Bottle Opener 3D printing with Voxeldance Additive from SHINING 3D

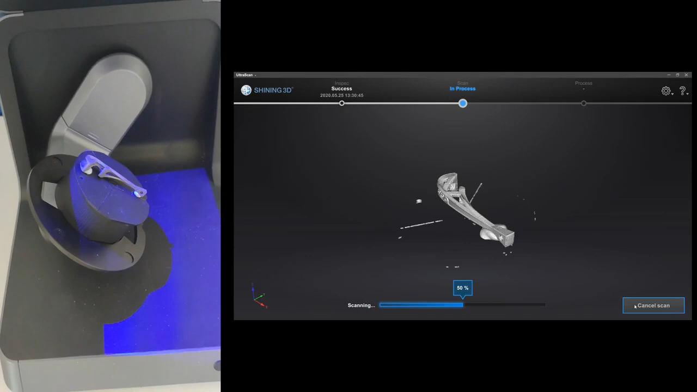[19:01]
And on the right side you can see the image which
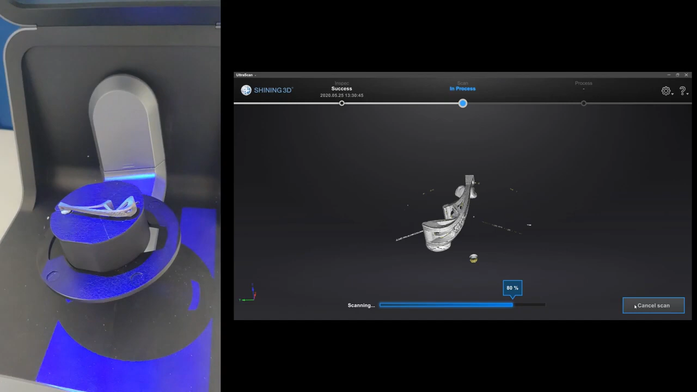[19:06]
is created at the same time in the software.
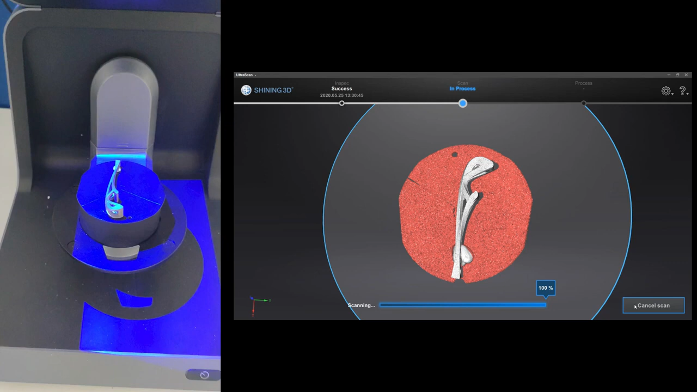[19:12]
The Autoscan InSpec consists of two 5 megapixel cameras and this rotating
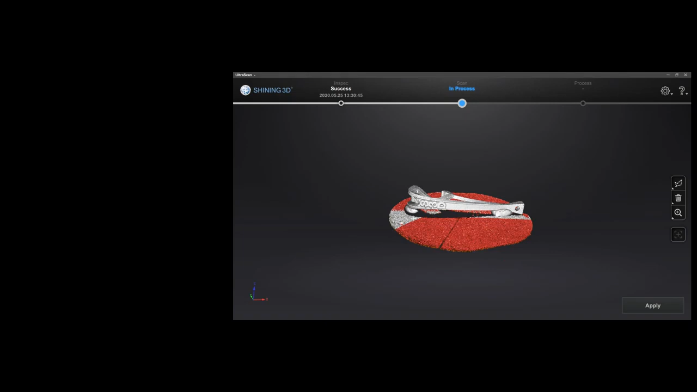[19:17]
table in order to ensure very high accuracy of less than 10 micrometers.
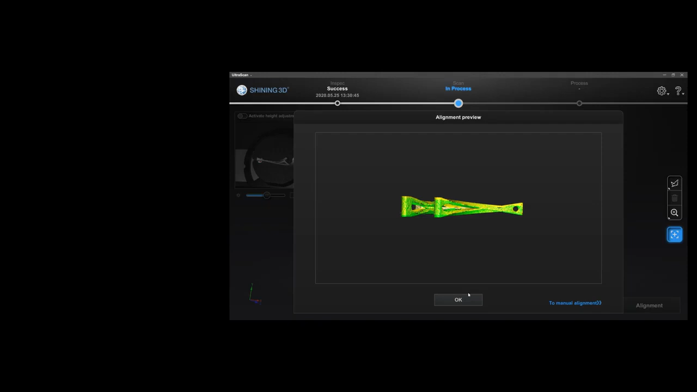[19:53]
And then we will get our final STL data which you can see here.